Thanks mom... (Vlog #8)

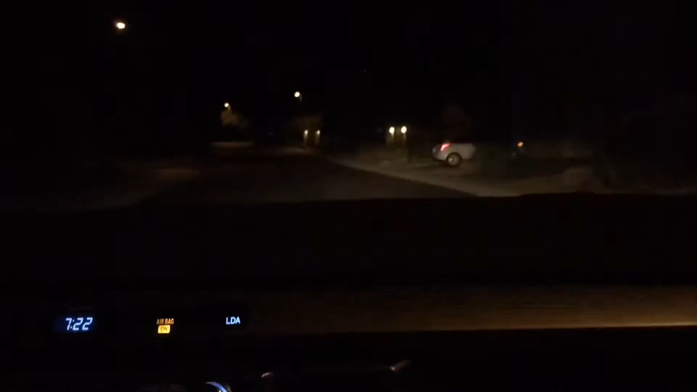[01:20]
Alright guys. Just got home. I'm going to go check the mail. Ooh, that light is not very good.